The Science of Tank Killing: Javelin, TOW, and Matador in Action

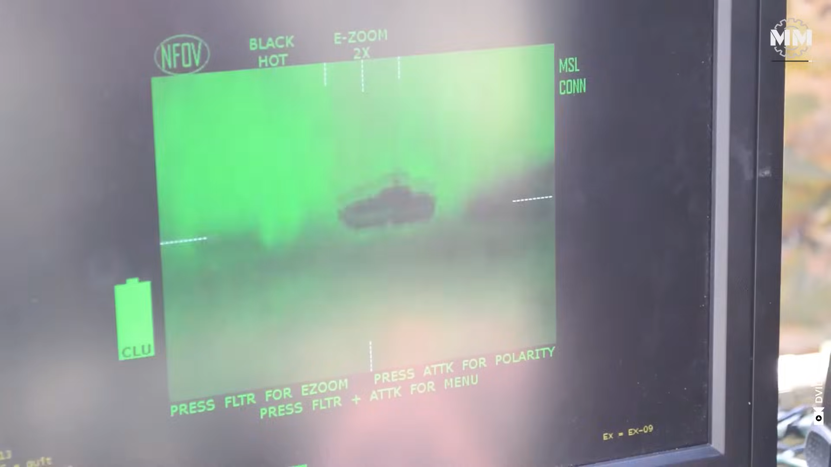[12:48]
The user can select a firing mode with two options,